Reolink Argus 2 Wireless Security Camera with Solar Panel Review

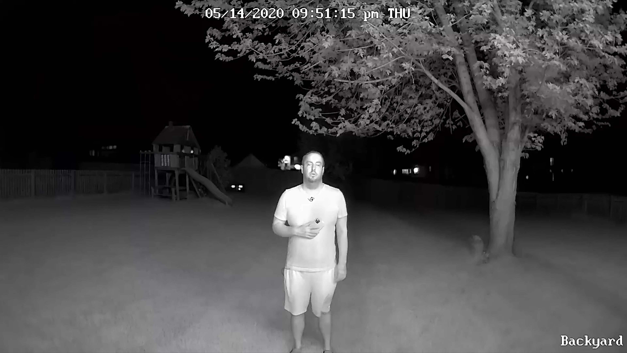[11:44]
So here is the actual dark output and the audio you're going to see or hear when the camera itself, uh, when someone's nearby, you can actually hear them talking and this is the quality. I'm actually talking normal, uh, like, sound level to you, uh, as well as this is what you're going to see at nighttime. It's, uh, it's really overcast.